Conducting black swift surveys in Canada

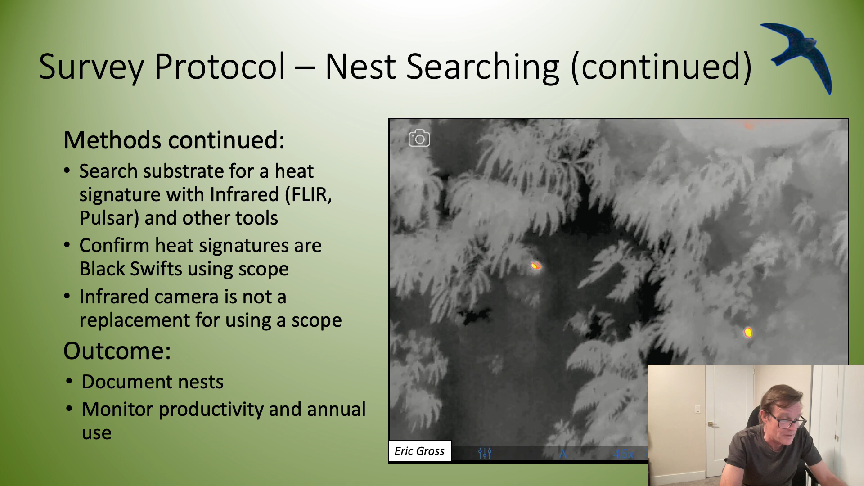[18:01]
It's important to confirm using a spotting scope that the heat signatures are in fact black swifts and not other species. Located nests can be monitored over time to determine animal use of breeding site and productivity.